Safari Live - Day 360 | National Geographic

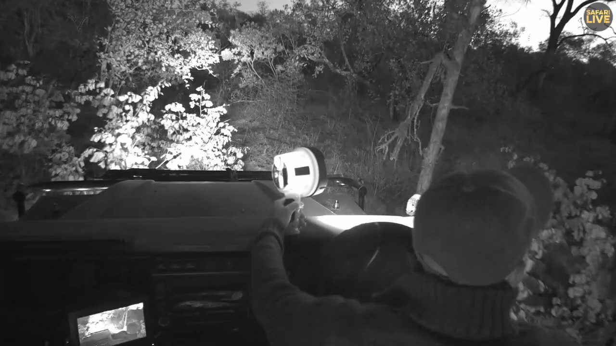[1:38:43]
This is not an easy place to be driving. In fact, it's semi-impossible. Now, I think we're going to have to go back out onto the road and see if we can make our way around to where this game path terminates.
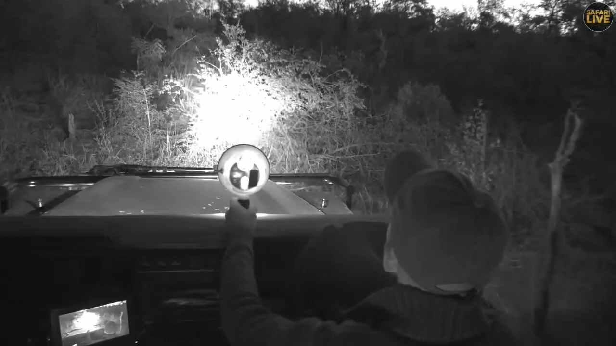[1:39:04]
Susan, I think there are two reasons she'd have abandoned that carcass and not carried it to the den. The first reason is that she's a low-ranking hyena, and therefore,
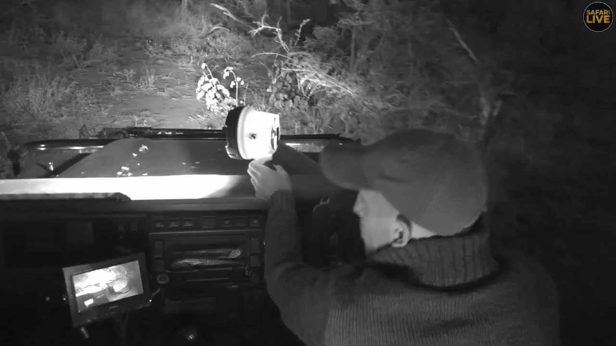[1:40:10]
And I suspect that was probably had something to do with it. She was going along this little game path here. This is really, there she is. Have you got her, Dave?
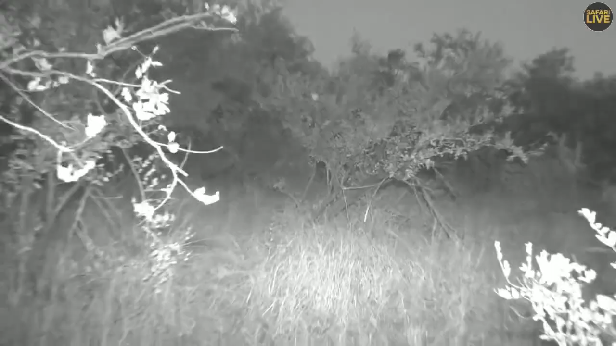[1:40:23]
There, you can just see her disappearing. Fantastic. Okay, let's continue.
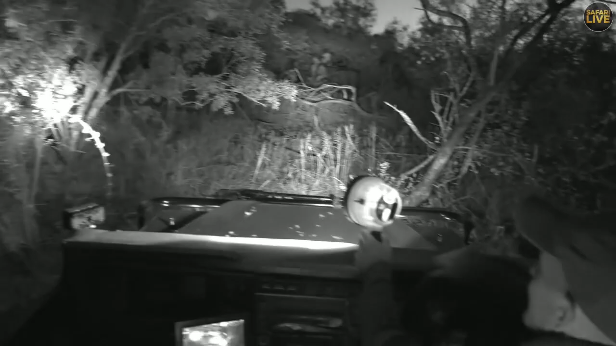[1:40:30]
I do think we should keep following her, though. I think it's going to be worth our while.
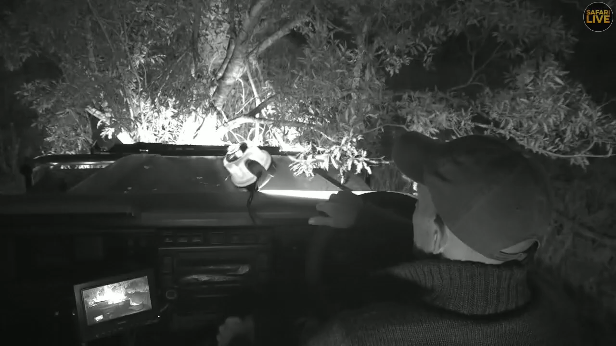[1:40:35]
She's been relatively confiding as well for a hyena. Like I say, they don't often let us follow them. Oops, off-road. David, you still there? good. It's a relief. Times like these that I wish I was driving a bulldozer. All right, let's go back to Trisha, I think, and see if we can't find this in some privacy.
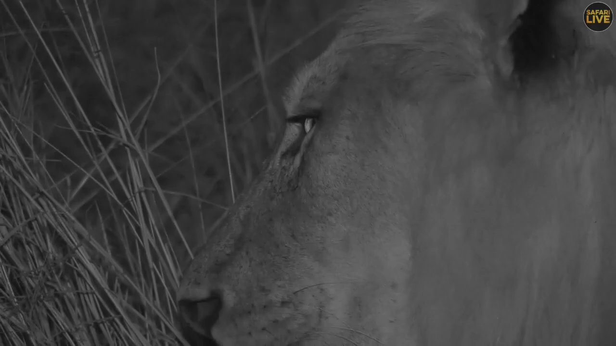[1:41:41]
because when it comes to this time, that's when they want to be up and they are on the hunt. And I did tell you there are some impala around, and he kind of just now gave a see that movement of the head kind of forward. Oh, big yawn, beautiful. He was starting to want to give a small roar earlier.
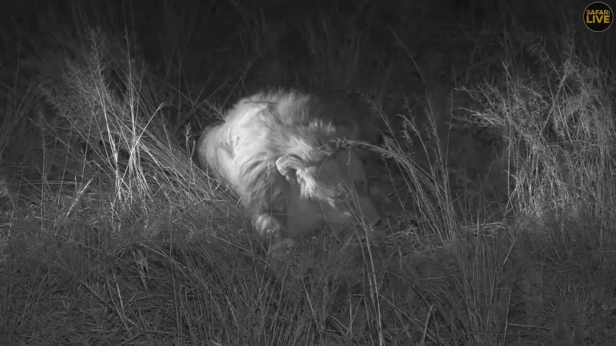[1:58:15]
Yes, you need to concentrate, Jamie. I hope that she'll be able to keep up with Tingana, but this has been such an awesome evening. We've had so much vocalization, and this guy is just getting started because he's still doing the beginning of his roar every now and then. And I have a feeling he's going to sit and wait until he's joined by the others, or one of the others, before he actually gets off and moves. Because I would have actually thought that after he moves up, or gets up and starts moving
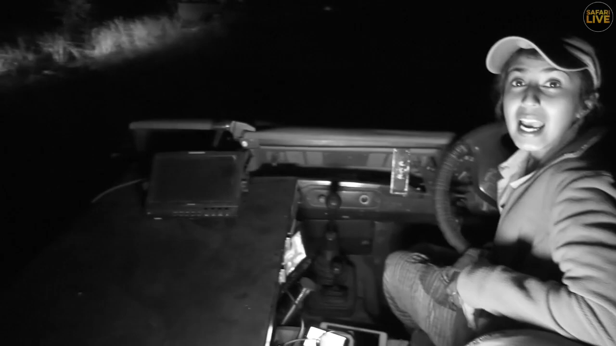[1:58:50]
around and starts actually turning and yawning and stretching, that's when they actually get up and start moving. But he's waited, so I have a feeling that it's only a matter of time until the other one's going to come along, and then they're going to go on the hunt for the evening, which is so exciting. It would be really, really, really such a pleasure for me. And I really hope that they maybe get up before you guys have to go, which would be awesome. Now, there are other vehicles with us. There are two others, and that's the light that you're seeing there.